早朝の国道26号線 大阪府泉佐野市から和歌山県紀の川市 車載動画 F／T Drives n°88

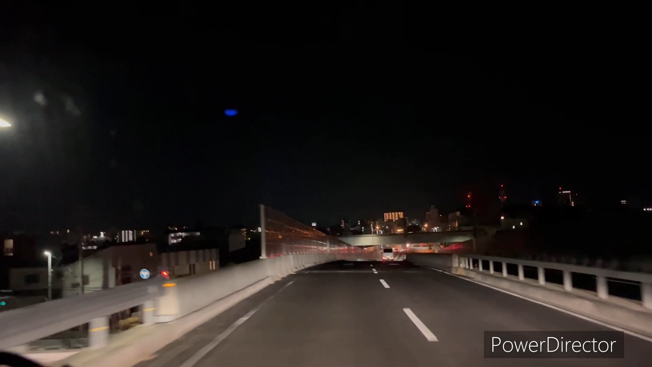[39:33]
およそ500メートル先、北新橋西詰を直進して築地通りに入ります。バカ裏の表示、 まっすぐ行ったら42やな。あ、これ右行ったら24か。はい、ってことで、もう26号線が終わりっぽいな。
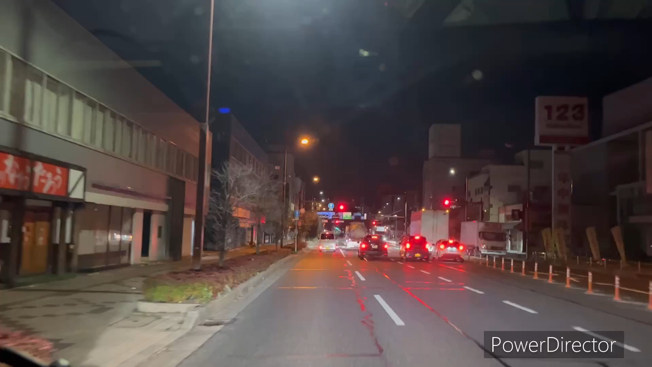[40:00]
あー、これ左と右が24号線になってるんか、国道24で、まっすぐ行ったら42やね。
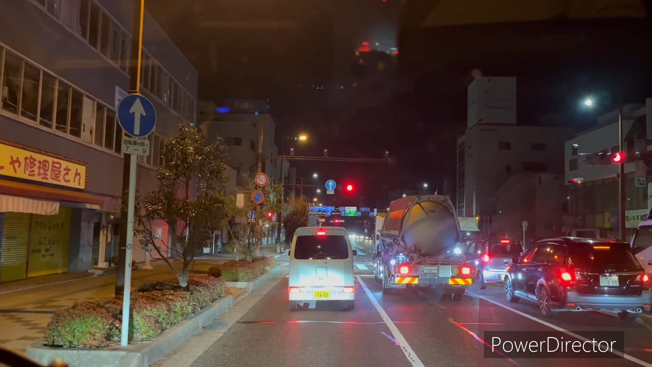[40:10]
ってことでですね、もう和歌山、JR 和歌山みたいなんで、国道26号線がね、もうこの辺でなんか終わってるっぽいんで、もう海南やね、阪和道の海南って書いてあるな、右行ったら。 で、北新橋西詰を直進して築地通りに入ります。バカ裏の表示。 はい、ってことでですね、これで終わりたいと思います。ありがとうございました。